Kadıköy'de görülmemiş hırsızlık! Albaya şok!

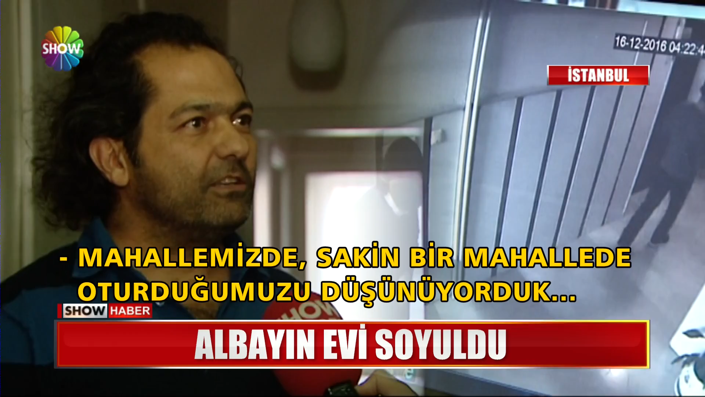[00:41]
Fakat geçenlerde birkaç gün önce bir hırsızlık vakası yaşadık. Ve hırsız bizim evimize girmiş. Sabahın çok erken saatleri.
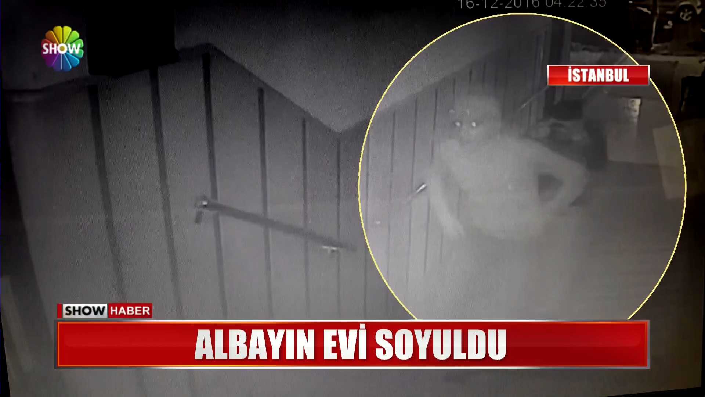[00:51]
Saatler 04.30'u gösteriyor. İki hırsız apartmana geldi, kapıyı sanki anahtarları varmışçasına hiç zorlanmadan açtı. Emekli albay Hasan Duran'ın evine yöneldi. Apartmana giriyorlar, doğru katlara çıkıyorlar.